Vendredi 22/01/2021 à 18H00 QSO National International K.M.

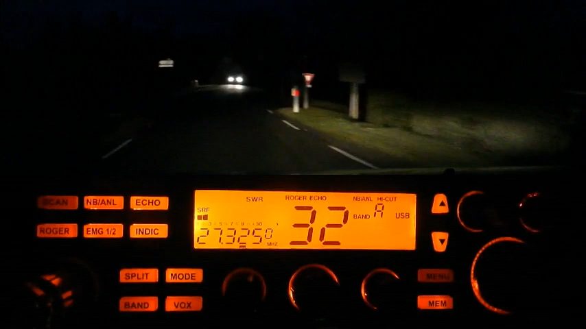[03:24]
Alors je l'entends, c'est très QRP, et puis bon évidemment je suis en train de rouler, là je suis sur les petites routes en hauteur entre entre Sainte-Colombe et Saint-Émilion.